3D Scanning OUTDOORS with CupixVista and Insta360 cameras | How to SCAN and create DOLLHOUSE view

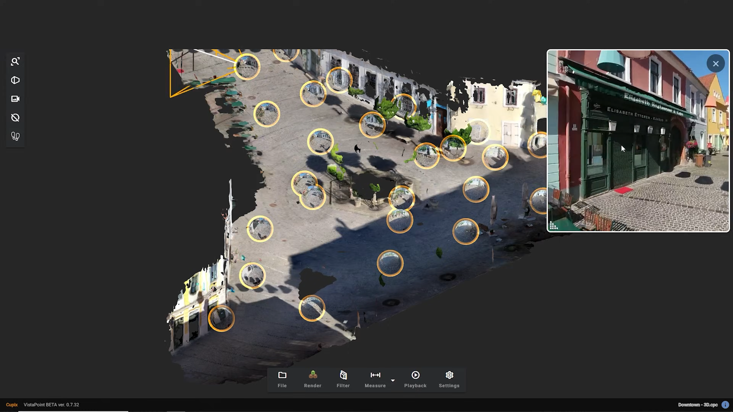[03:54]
As I experienced, the app will generate some highlighted images automatically anyway. Mostly around the turns, where you naturally spend a little bit more time.
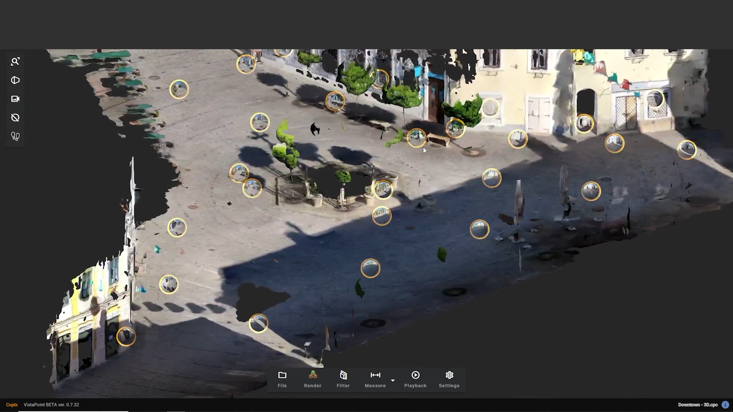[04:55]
In the basic view, you'll immediately see small bubbles at the highlighted points, which you can toggle on and off on the left menu.
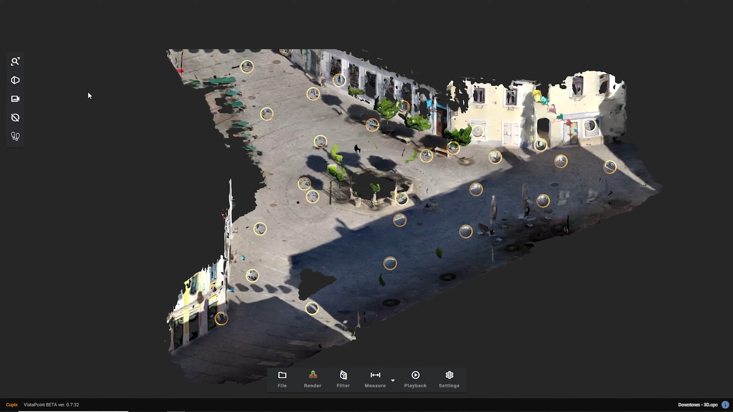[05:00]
Or you can modify the size of them in the settings.
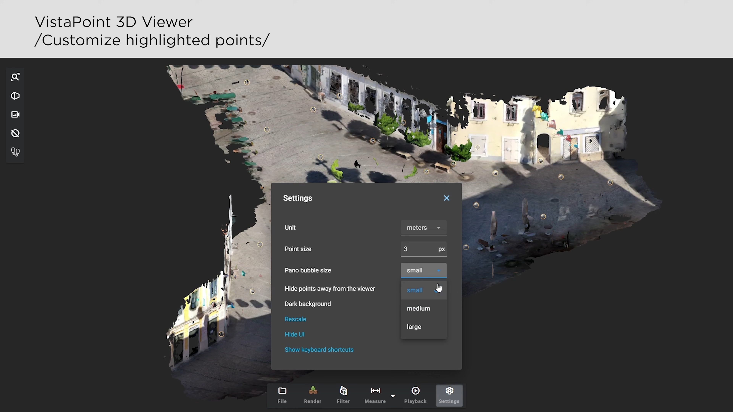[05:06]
Use the playback function to check your scanning path.
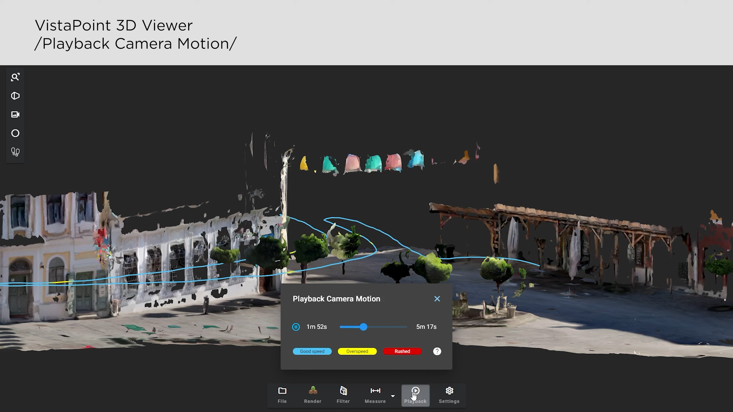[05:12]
The lines will also show you the height of your camera in 3D, and sign whether you made any mistakes walking too fast or even rushing. But after turning this feature off, let's switch between perspective and autographic views,
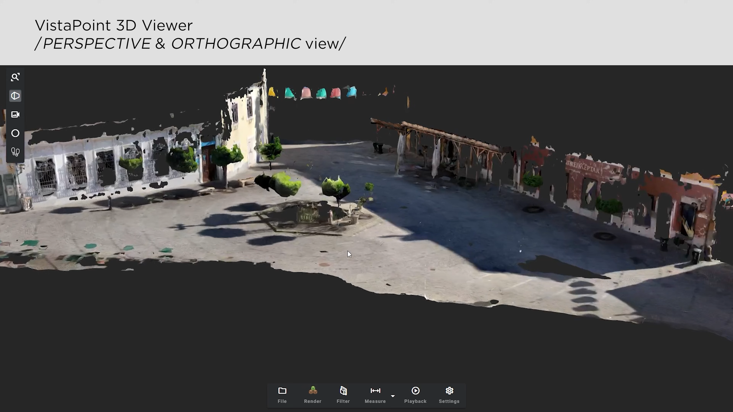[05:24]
and choose from some basic virtual camera presets.
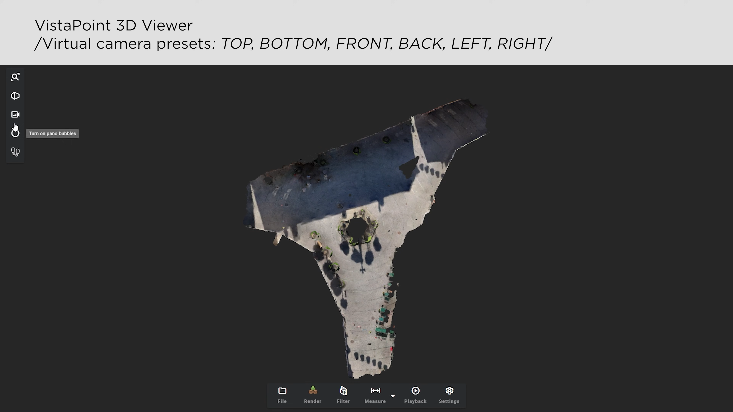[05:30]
It can be very helpful, as you won't need to find these points manually, but Vista Point will set them for you precisely.
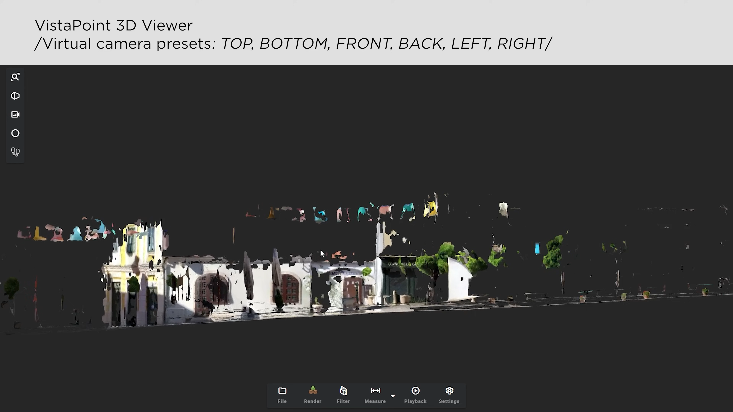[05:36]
And besides using a dollhouse view, you'll be able to select a POV mode,
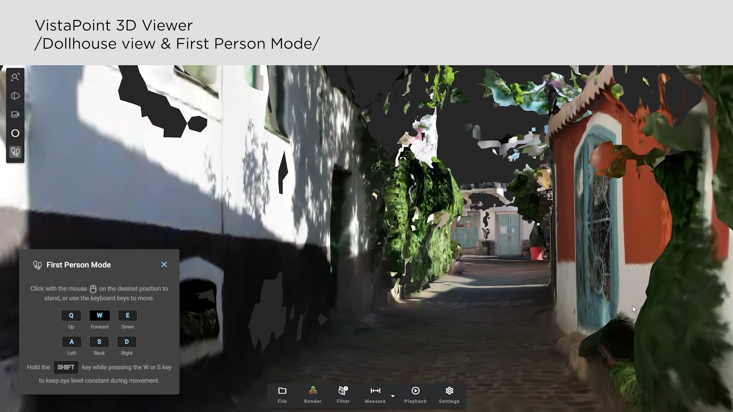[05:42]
which basically allows you to walk around freely in your 3D model, in a virtual tour style, just like you were there.
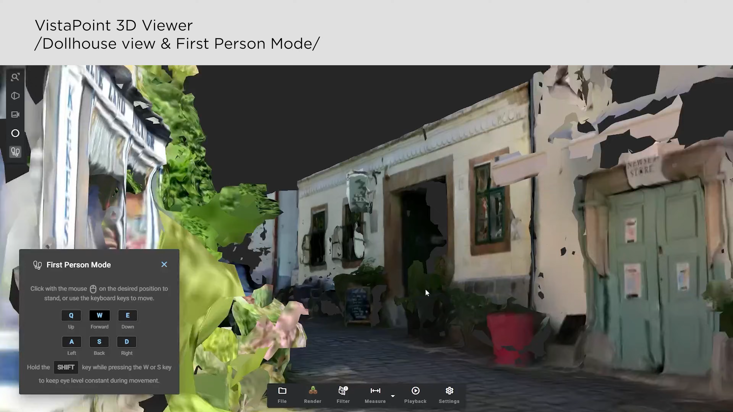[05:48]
But let me switch back to dollhouse view and customize the model even more. For instance, you can crop your model.
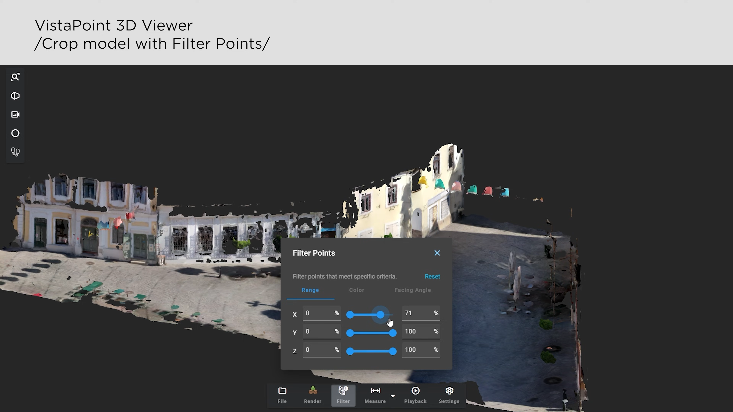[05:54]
With the X and Y parameters, you get rid of the sides, in case your camera captured useless details out of your focus area.
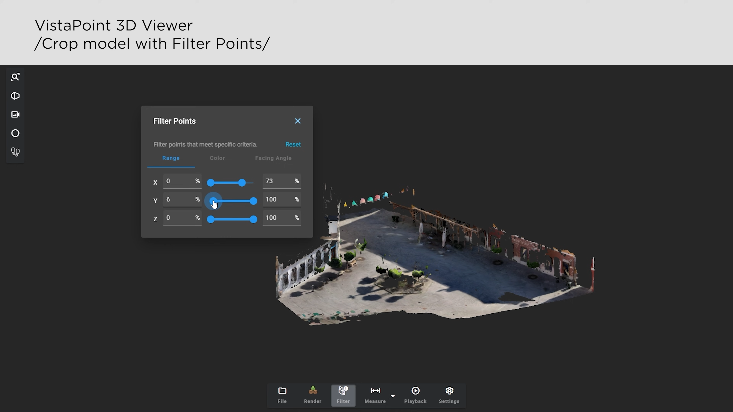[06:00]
While in the Z axis, you can eliminate points below or above certain heights. It can be useful, for example, if you don't need so much of the canopy or electric poles.
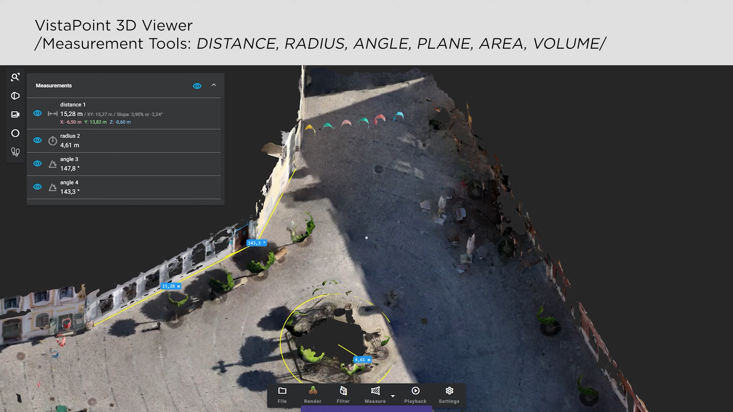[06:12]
In case you want to plan a place for a building, a pond, or anything like that, or simply take some quick measurements,
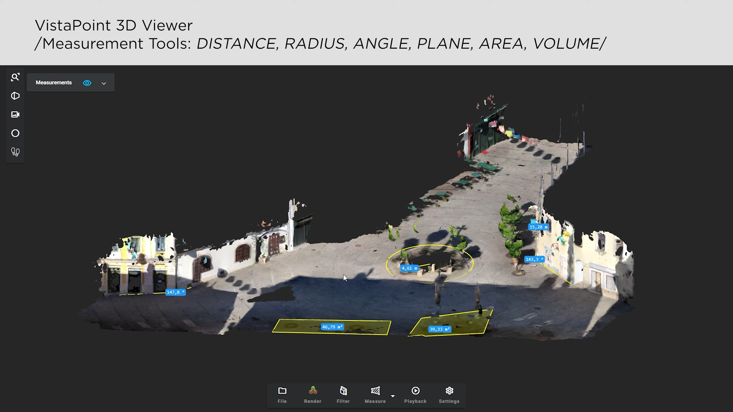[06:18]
there are several tools available, such as measuring distance, radius,
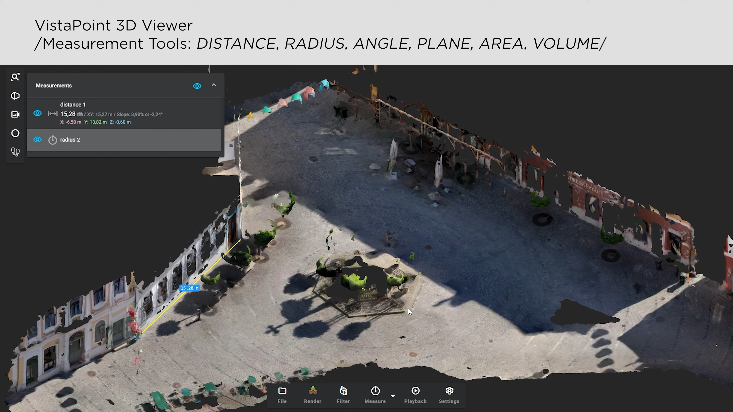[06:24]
angles, highlighting a custom area, or getting further details of objects and buildings.
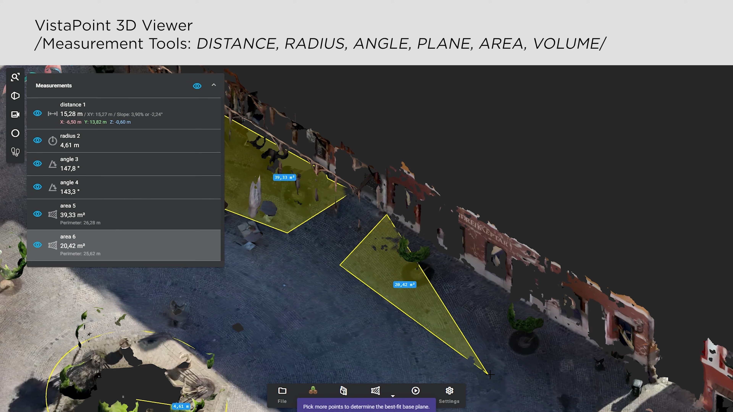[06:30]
You can also export your model as a 3D object for further editing, architectural projects, or 3D printing. Additionally, panoramic photos can be exported as image files.
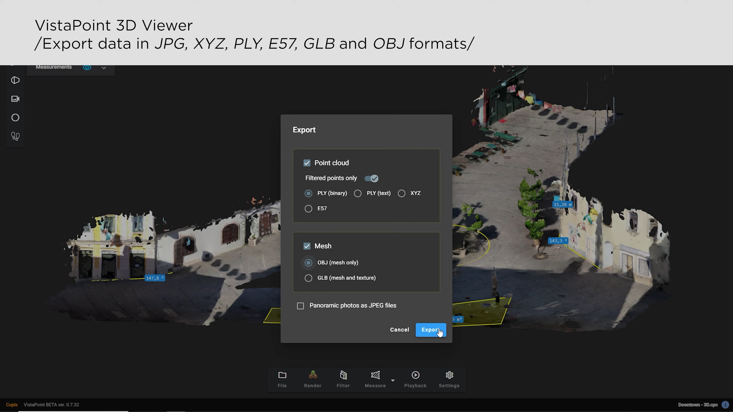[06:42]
The process is quick and easy, with no bugs or difficulties. After 20 minutes of scanning, you can get a perfect 3D model of any outdoor area.